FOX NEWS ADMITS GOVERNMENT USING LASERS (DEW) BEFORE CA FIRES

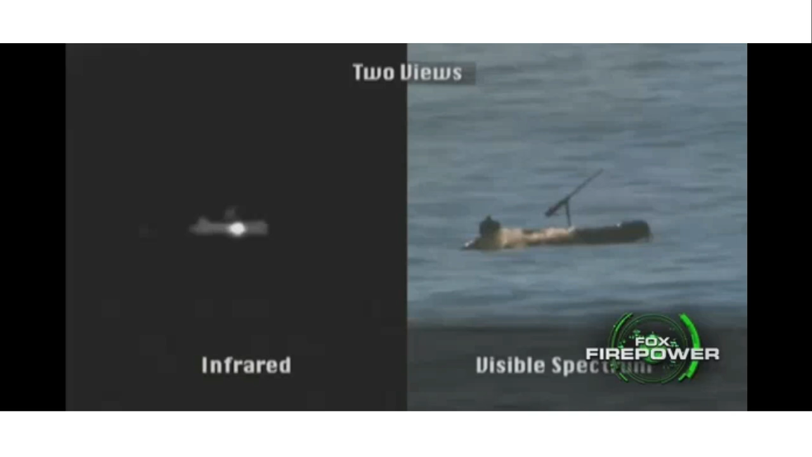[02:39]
So if you imagine boats start trying to swarm one of our ships, not a problem for this laser. It burns right through the hull.